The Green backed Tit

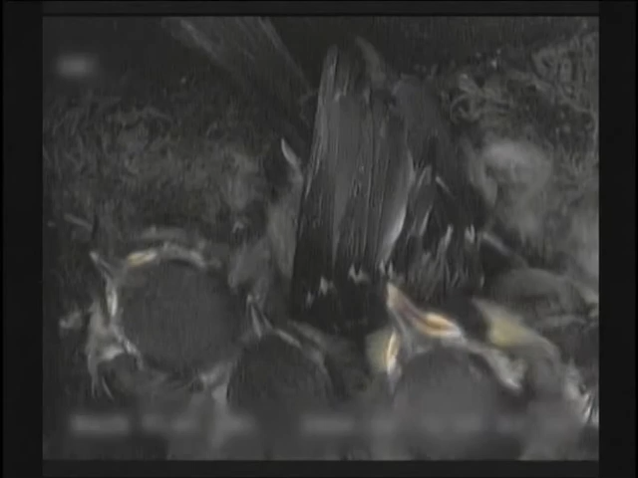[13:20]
She uses some time after feeding to clean the nest and to warm herself up with the body heat of her babies.
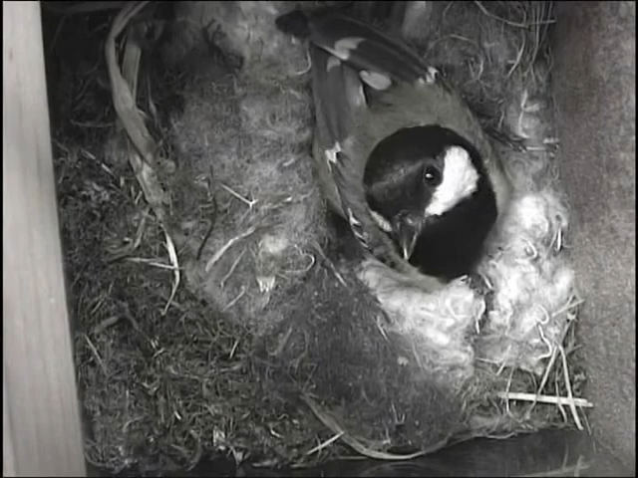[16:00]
The last time the researchers saw the female incubating was on April 8th. She never came back after that.